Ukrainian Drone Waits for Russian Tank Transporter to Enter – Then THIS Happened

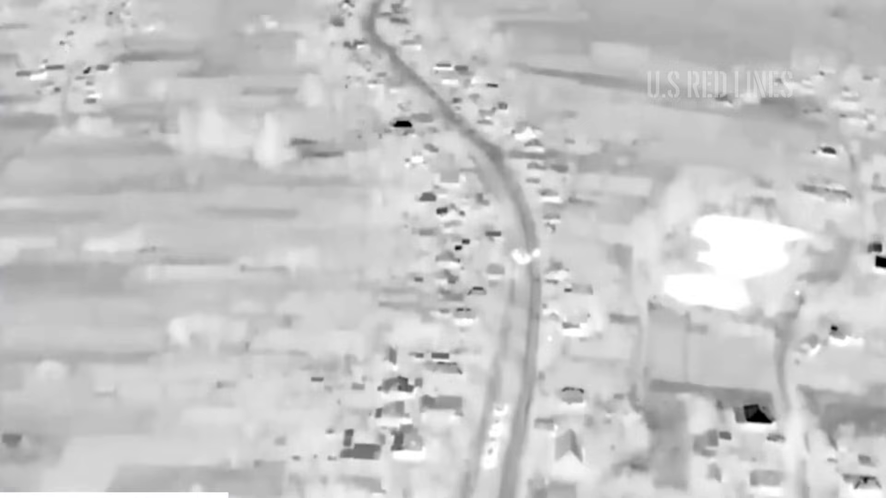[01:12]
At 0510 hours, the image analysis software at the ground control station flagged a consistent moving heat signature, matching the thermal profile of a heavy vehicle.
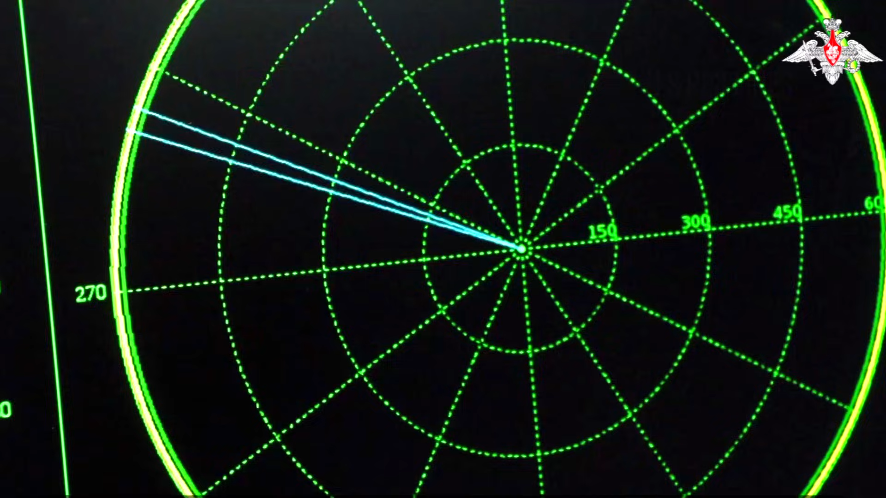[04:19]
it entered the range of a point defense electronic system, positioned to protect high value assets in the rear.
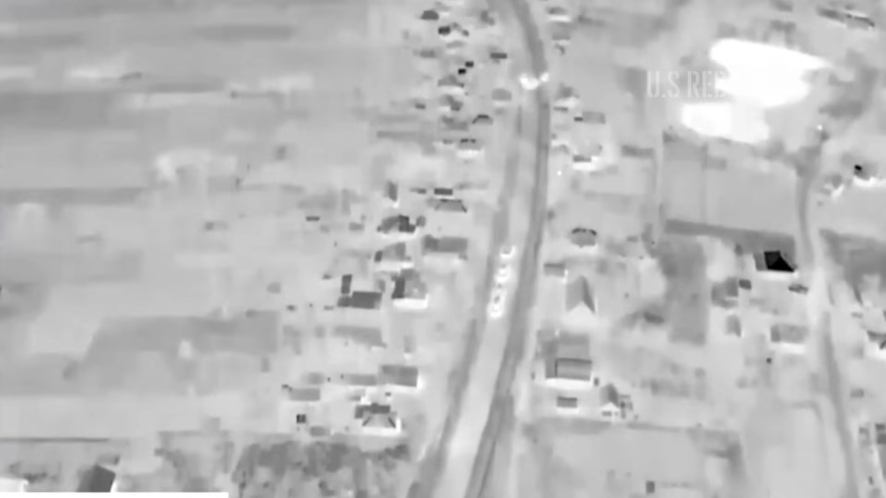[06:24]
unaware of the approaching threat. Using the targeting interface, the operator placed the reticle over the transporter's engine compartment, the most vulnerable point to ensure a total mobility kill.
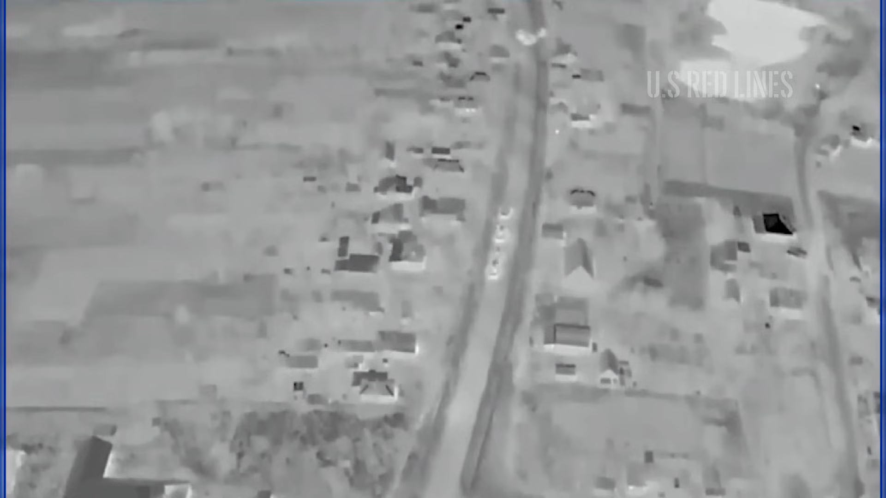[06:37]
The drone's guidance system locked the coordinates, calculating the optimal dive angle.